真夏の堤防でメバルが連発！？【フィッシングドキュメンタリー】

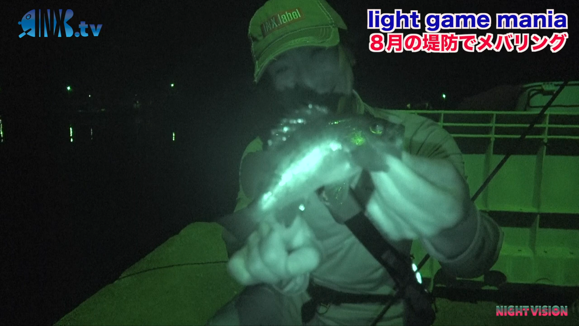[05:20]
よしなんかね地合いが夜が明ける寸前になるの遠く写してそりゃ
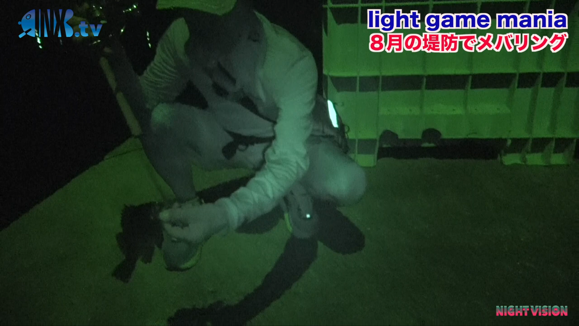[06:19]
俺ずっぽり丸のみだこれじゃないすごいな